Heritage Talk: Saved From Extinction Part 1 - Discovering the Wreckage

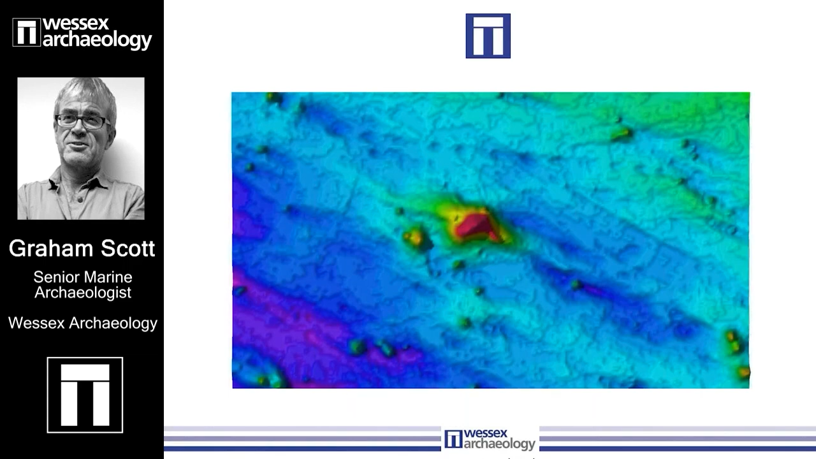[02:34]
a UXO diver investigating a lump on the seabed found using multi-beam sonar and metal detecting of Leon Solent here discovered that it was something more interesting than a boulder or UXO.